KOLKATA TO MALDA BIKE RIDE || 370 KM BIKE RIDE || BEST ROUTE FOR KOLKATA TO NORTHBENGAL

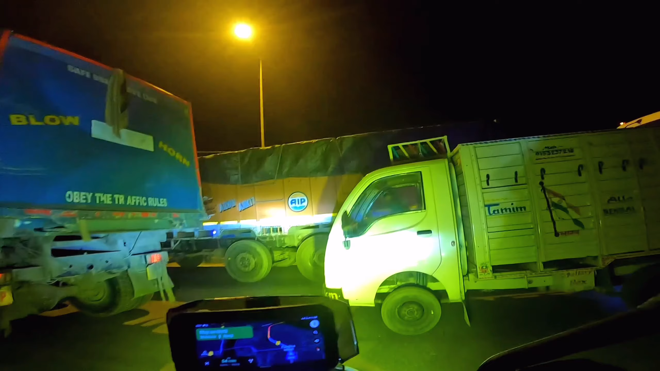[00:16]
চাকা ঢুকলে হবে না লেগে যাবে আমি তো জানি লাগবে দেখো তো পেছনটা
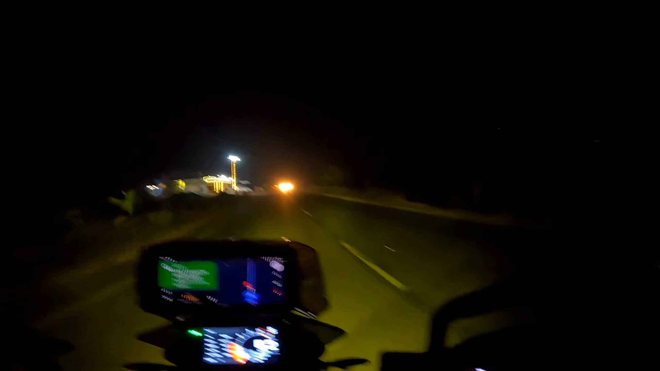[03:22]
6:25 আর আমার বাঁ দিকে তোমরা দেখতেই পাচ্ছ আমরা কিন্তু পৌঁছে গেছি মা অন্নপূর্ণা ভোজনালয়
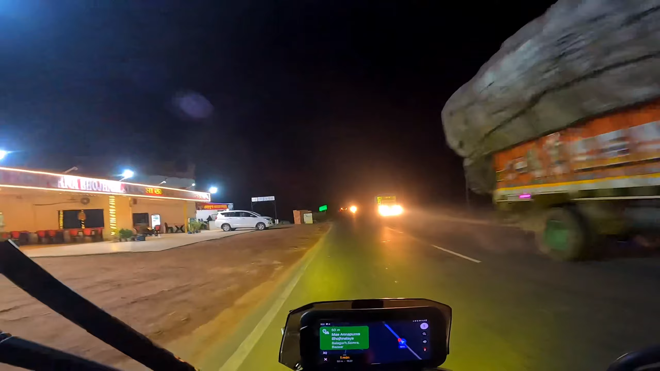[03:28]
আর আমরা গুগল ম্যাপের থেকে কিন্তু বেশ খানিকটা আগে রয়েছি
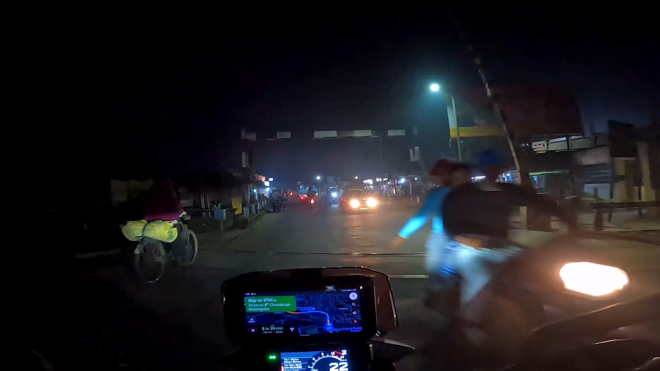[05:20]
এই 30-35 কিলোমিটারই না ভাবতে পারবে না,
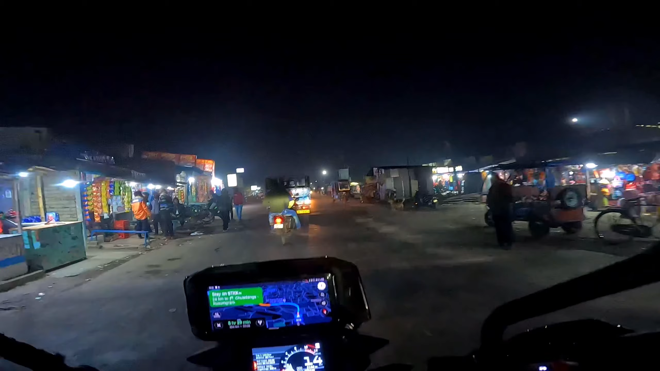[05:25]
এই যে দেখতে পাচ্ছ দেখো বাম্পারই বাম্পার, মানে তোমরা ভুলে যাবে যে রাস্তায় বাম্পার আছে, তোমাদের মনে হবে বাম্পারে রাস্তা রয়েছে।
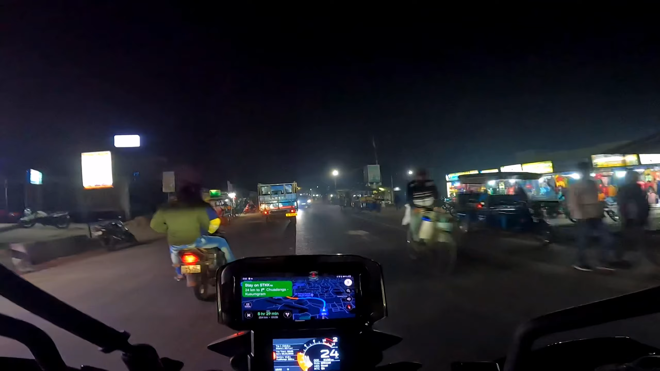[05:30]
ভাই সেই লেভেলের বাম্পার রয়েছে এইটুকু রাস্তায়, 30-35 কিলোমিটার রাস্তায় মোটামুটি কয়েক হাজার বাম্পার রয়েছে।
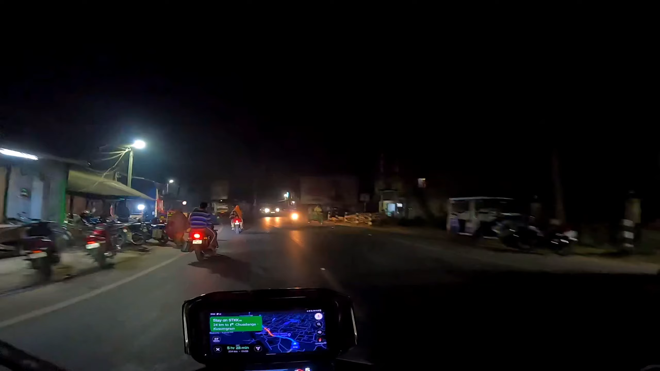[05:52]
মানে হাতগুলো রীতিমতো জমে যাচ্ছে। অলরেডি আমরা কিন্তু অন্নপূর্ণাতে মোটামুটি ঘন্টা খানেক টাইম স্পেন্ড করে ফেলেছি,
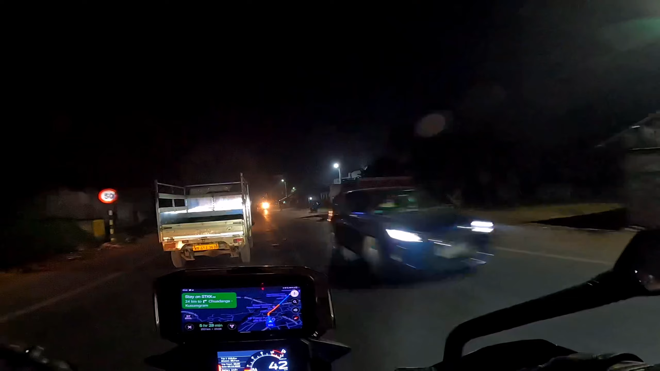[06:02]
তাই আমাদের এখন কনসেন্ট্রেটলি পুরো রাইড করতে হবে, নাহলে অনেক দেরি হয়ে যাবে বাড়ি পৌঁছাতে। অলরেডি এখনই গুগল ম্যাপ দেখাচ্ছে 5.5-6 ঘন্টা লাগবে, বুঝতে পারছো? 7:30 বাজে, 5.5-6 ঘন্টা মানে রাত্রি 1টা। তো চলো কথা না বাড়িয়ে ঝটপট কিছুটা রাস্তা আগে আমরা কভার করে ফেলি। বাজে এখন 8:30, আমরা ক্রস করছি এখন গৌরাঙ্গ সেতু।
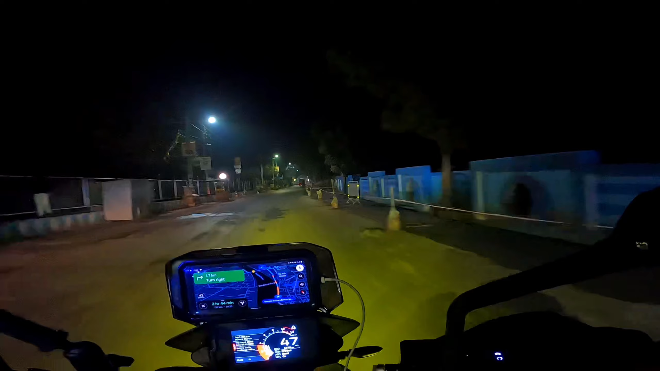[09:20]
আর জাস্ট বাঁ দিক দিয়ে বয়ে যাচ্ছে আমাদের গঙ্গা, আর বহরমপুরের মানুষ সব খেয়ে দিয়ে শুতে চলেছে, আর আমরা করছি রাইড। বাজে এখন 10:30, সামনেই বহরমপুরের রেলগেট, আর জাস্ট জ্যামটা দেখো। রাত্রি বাজে প্রায়
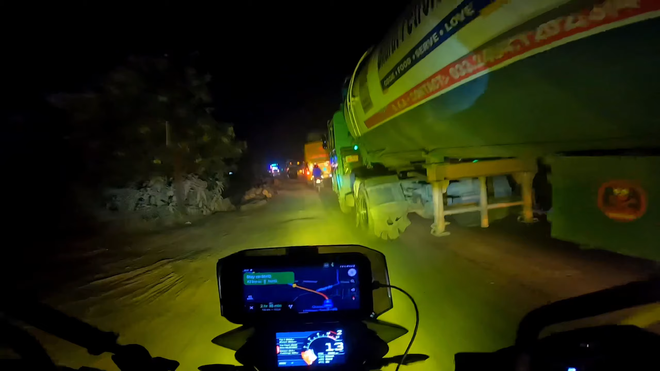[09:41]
দাঁড়াও 11টা বাজে, আর জাস্ট জ্যাম দেখো,
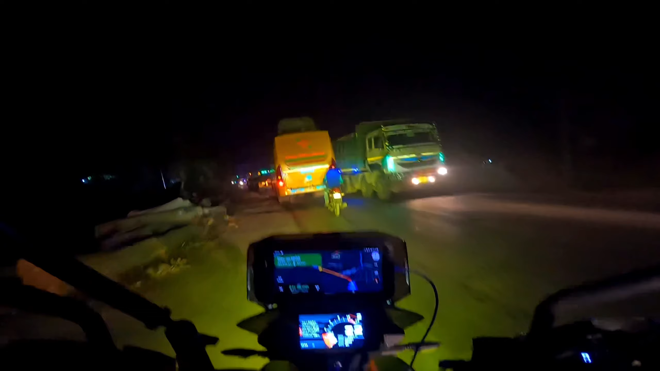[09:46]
লিটারেলি আমরা অফ রোড করতে করতে বেরোচ্ছি রাত্রি 11টার সময় বহরমপুরে, আর যা ঠান্ডা লাগছে ভাই। অসম্ভব ঠান্ডা লাগছে, হাতগুলো পুরো জমে গেছে। এবার কিছুক্ষণ দাঁড়াতে হবে, হাতগুলো গরম করতে হবে, একটু চা খেতে হবে বস।
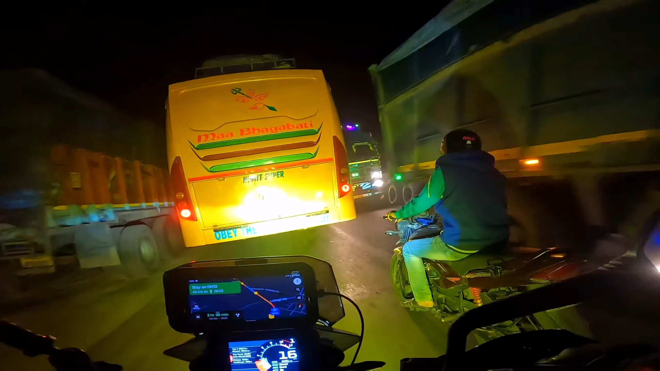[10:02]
এখনও আমার বাড়ি কিন্তু এখান থেকে 120 কিলোমিটার, মা কুড়ি উপর থেকে চলে আসছে, ফেঁসে গেছি।
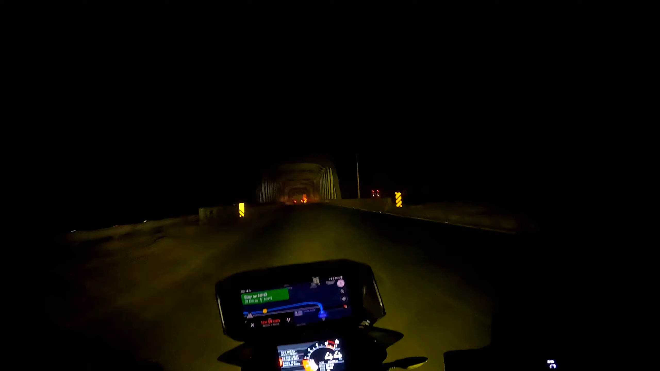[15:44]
আমরা এখন ক্রস করছি এই রুটের সব থেকে প্রিয় জায়গা আমার, আহিরন সেতু। এর কাঠামোটা জাস্ট আমার অসাধারণ লাগে, রাত্রেবেলাও কি সুন্দর লাগছে দেখো দেখো।
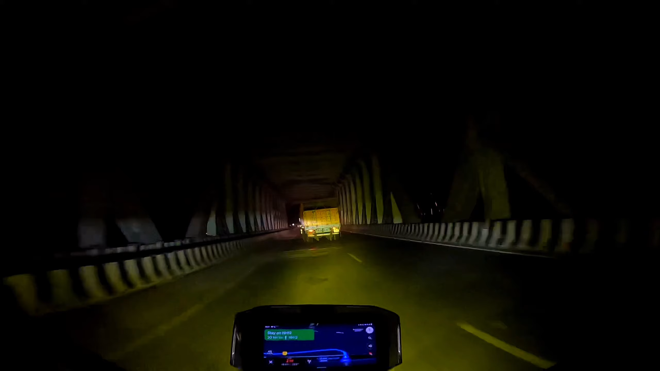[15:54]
রাত্রি বাজে এখন 1:10, জাস্ট দেখো আমরা কি করছি, ফারাক্কা ঢুকে গেছি। অ্যাকচুয়ালি তোমাদের বলে দিই, ফারাক্কা ব্রিজে এখন মেরামতির কাজ চলছে, যার জন্য না বিশাল জ্যাম হচ্ছে।
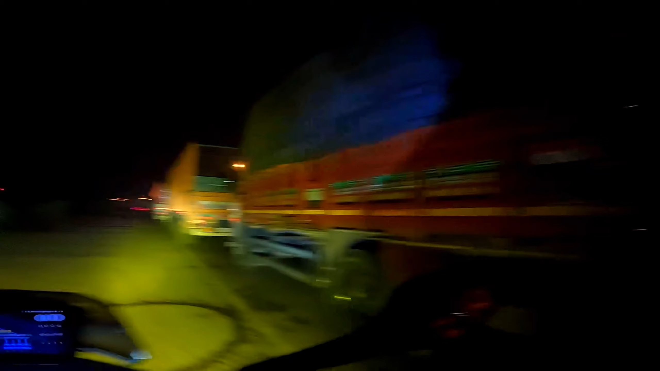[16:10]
ফোর হুইলার বা বাইক নিয়ে আসার আগে কিন্তু তোমরা চারবার ভেবে নিও, জাস্ট দেখো 5 কিলোমিটার রাস্তা ধরে এরম জ্যাম, কীভাবে যে আমরা বেরোচ্ছি সেটা আমরা জানি। এখন তো অনেক ভালো রাস্তায় যাচ্ছি, একটু আগে যা অবস্থা ছিল আমাদের ভাবতে পারবে না। দেখো যাবো,